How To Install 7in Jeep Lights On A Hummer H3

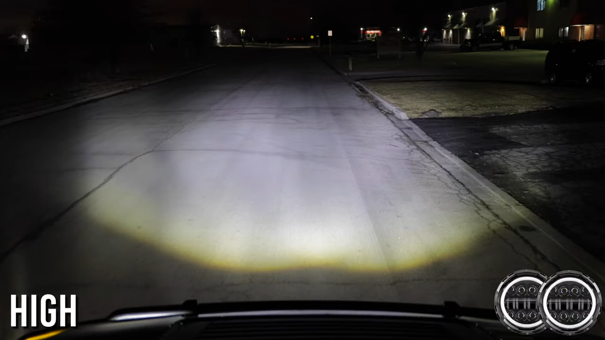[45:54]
Basically the high beams on here are these small LEDs and they basically create these like very stretched oval looking shapes which aren't as good as these when you turn on the high beams. These seem to have more of a rectangular boxy look to them and these right here seem to cover a lot more down the road.
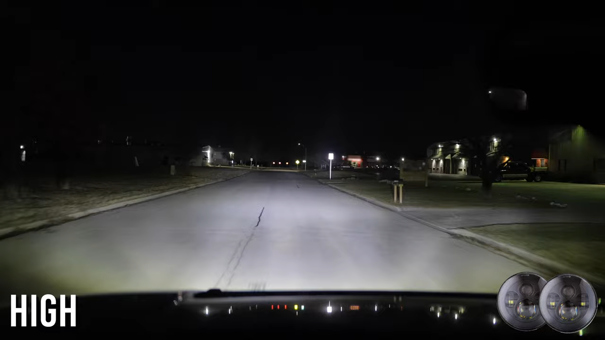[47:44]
Here is the 2006 H3 with the new seven inch headlights in comparison to my Alpha that has the stock headlights.